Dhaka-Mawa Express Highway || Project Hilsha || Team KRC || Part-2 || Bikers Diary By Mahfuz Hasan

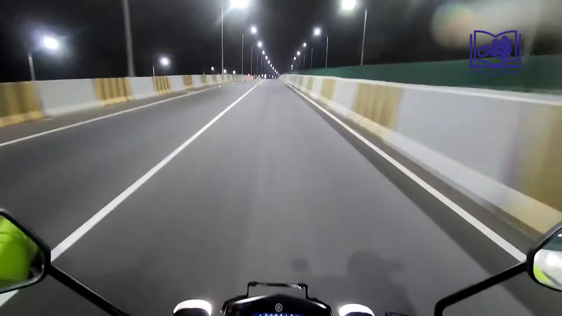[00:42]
এখন অল্প যদিও দেখা যাচ্ছে, তবে রাত বাড়ার সাথে সাথে এটা আরও অনেক বেশি বাড়বে বলে আশা করি।
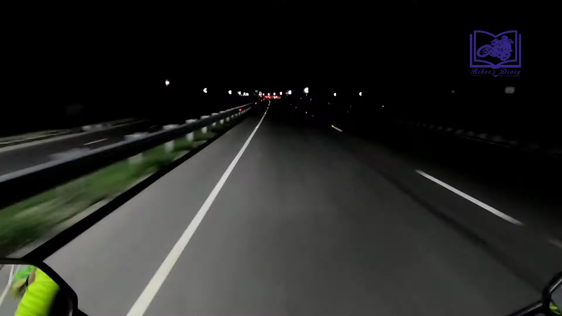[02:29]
এই ছবি তুলতে গিয়ে কিছু গাড়ি গেল, কিছু বাইক গেল,
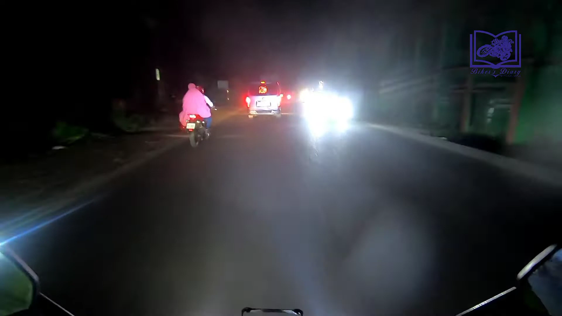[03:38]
আমরা চলে এসেছি প্রায় মাওয়া ঘাটের কাছাকাছি, মাওয়া ঘাটের দিকে এগিয়ে আসতেছি।
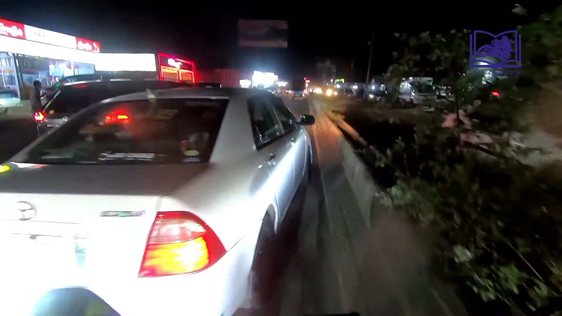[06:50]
গাড়ির কোনো অভাব নেই প্রচুর মানুষ
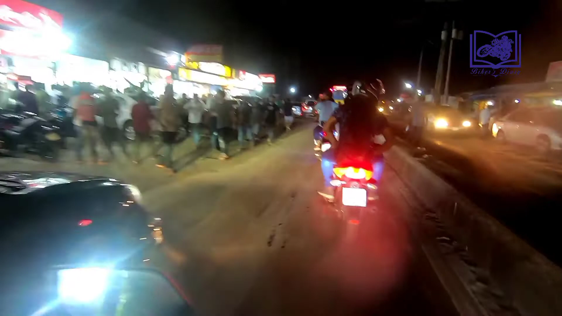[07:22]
নদীর ধারের যে হোটেলগুলো আছে আমরা সেই হোটেলগুলোতে বসবো আজকে বৃহস্পতিবার রাত এই জন্যই ভিড়ের পরিমাণটা আসলে এত বেশি